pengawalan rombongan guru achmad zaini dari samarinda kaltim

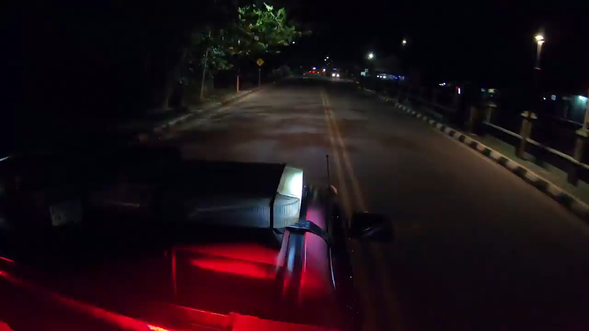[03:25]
Jadi untuk saat ini kita melakukan pengawalan
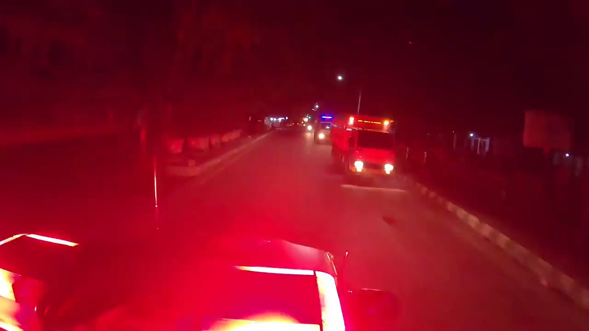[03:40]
rombongan dari Kaltem menuju arah kota Banjarmasin, tapi kita pengawalan sampai kota sebelum kota Rantau di perbatasan lah.